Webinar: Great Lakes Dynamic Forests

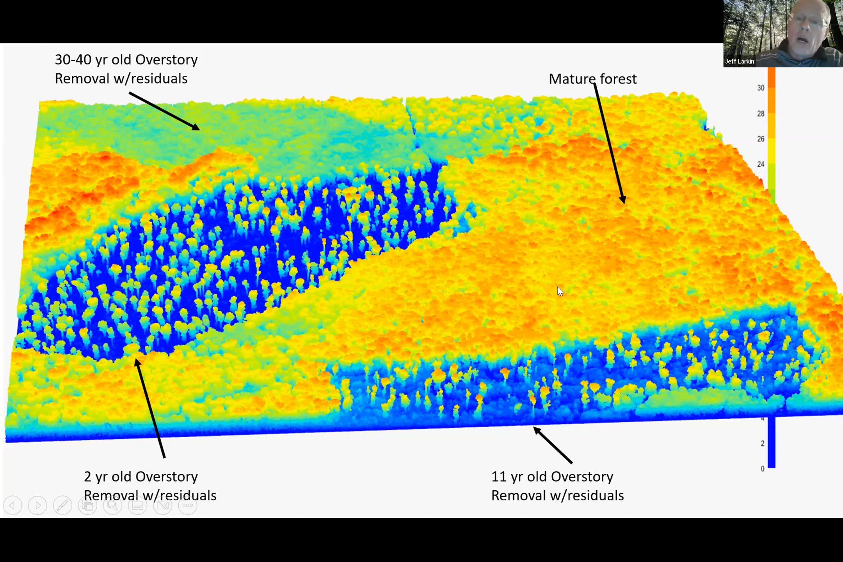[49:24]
And you can see the LIDAR picking up the regeneration layer in this forest. Two very different types of bird communities occupying. And then of course, the lion's share still being a mature, intact forest with an older regenerating forest in the background.